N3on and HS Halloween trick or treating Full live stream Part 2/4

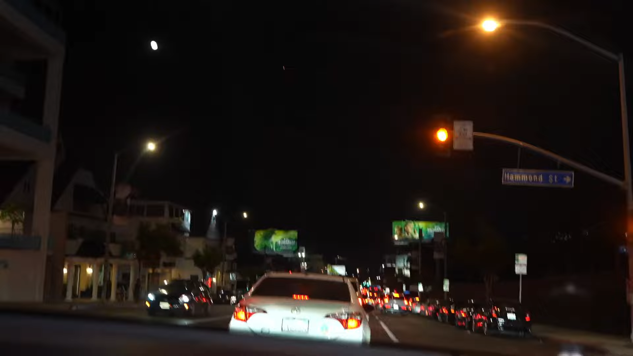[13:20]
Like, look, I can't even get to the intersection. Let him drift. Yeah.